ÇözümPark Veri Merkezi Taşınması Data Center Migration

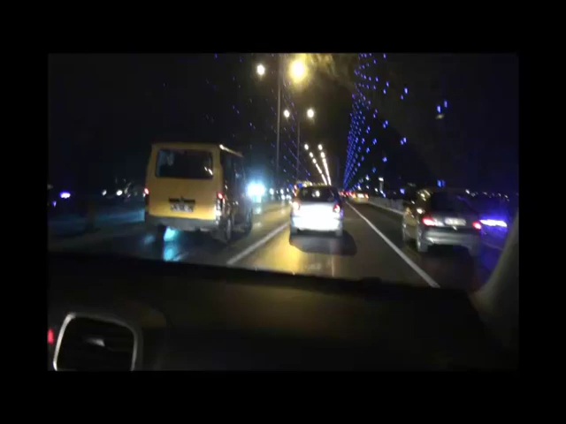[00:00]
Evet arkadaşlar, yola çıktık. Yanımda Erhan var. Erhan Çekat. Beraber data center'a doğru gidiyoruz. Erhan merhaba de. Çözüm Patlayışın portalı verilerine. Hüseyin abi de, Piramit Bilgisayar'dan Hüseyin abi de Avrupa yakasından yola çıktı. Şu anda biz de köprünün üzerindeyiz. Öncelikle eski data center'ımıza gidip storage'larımızı ve sunucularımızı alacağız. Saatlerimiz şu anda 11.10 geçiyor. 12.30 gibi planlı bir kesinti yapacağız. Ardından sunucu ve storage'larımızı alıp sadece hosting'e geçeceğiz yeni yuvamıza.
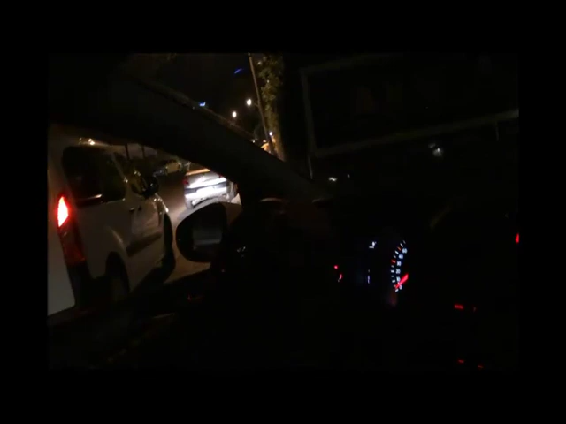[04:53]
Önde Hüseyin abi, arkada biz. Şimdi yeni data center'a doğru yola çıkmaya hazırız. Evet, hadi hayırlı olması dileğiyle. Şu anda Çözüm Park offline durumda. Tabii ki beni çok rahatsız eden bir durum. Sorarsanız Çözüm Park nerede diye şu anda
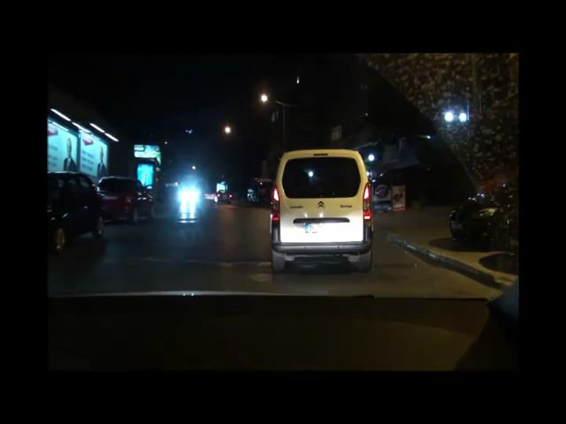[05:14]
Hüseyin abinin aracının bagajında şu anda yolda. Evet, Çözüm Park yolda arkadaşlar. Şu anda offline olarak bir data center'dan bir diğerine gidiyoruz. Gerçekten fiziksel bir taşıma.
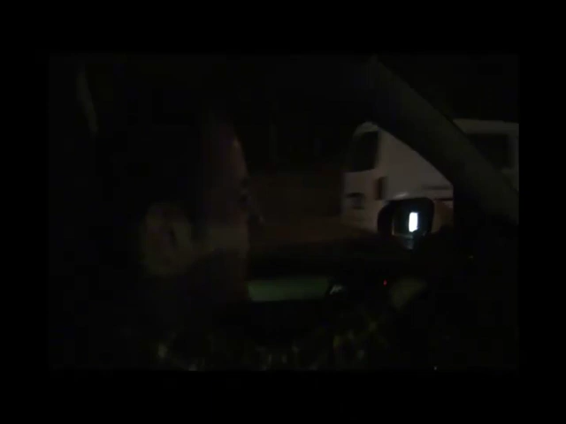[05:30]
Evet, Erhan'ın yorumuyla gerçekten fiziksel bir taşıma yapıyoruz şu anda. Malum alışkınsınızdır, sürekli migration anlatan insanlar olarak şu anda fiziksel bir taşımayı da, fiziksel bir migration da size yine
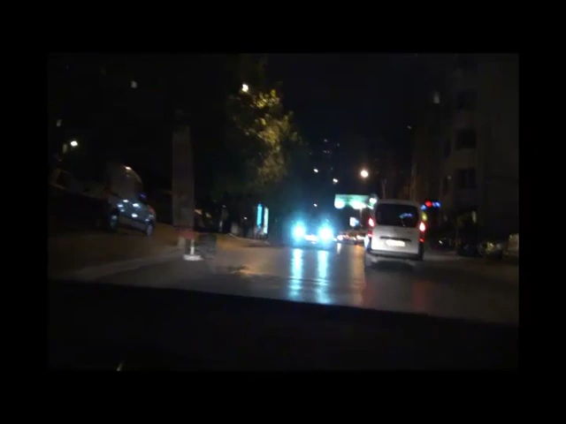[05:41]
görsel olarak sunmak için elimizde kamera, gecenin bir yarısında yollardayız.
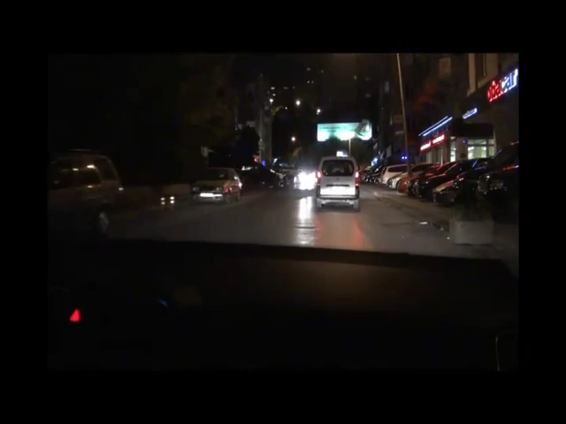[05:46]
Evet, saatlerimiz şu anda 12.30.
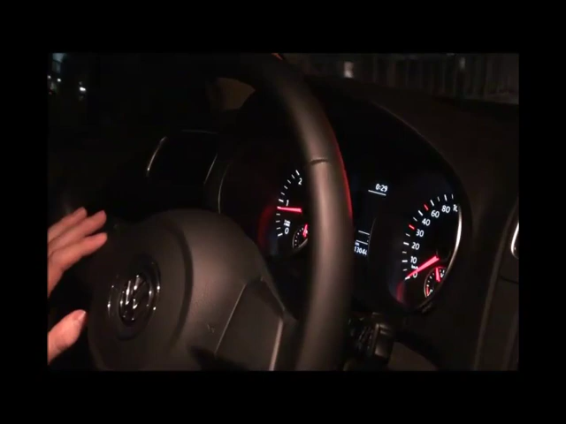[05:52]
Biz hala yoldayız. Şu anda Mecidiyeköy trafiğindeyiz.
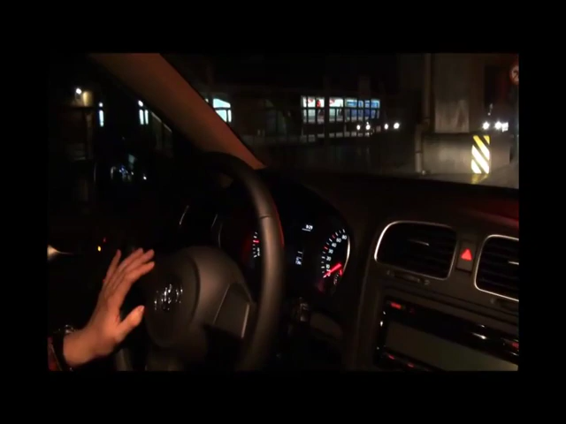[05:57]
Erhan'la beraber. İnşallah Çözüm Park'ı ayağa geçireceğiz.
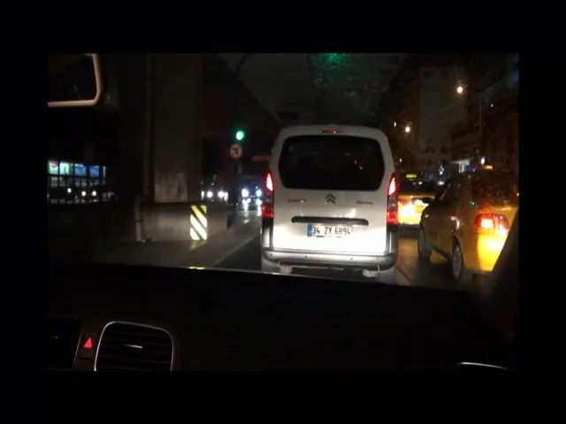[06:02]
Erhan'ın iyi dilekleriyle inşallah Çözüm Park'ı ayağa kaldıracağız diyor. Hüseyin abiyi takip etmeye devam ediyoruz. Neden derseniz yolumuzu bilmiyoruz. Kaybolmayalım da Hüseyin abinin arkasına takıldık. Şu anda ilerliyoruz.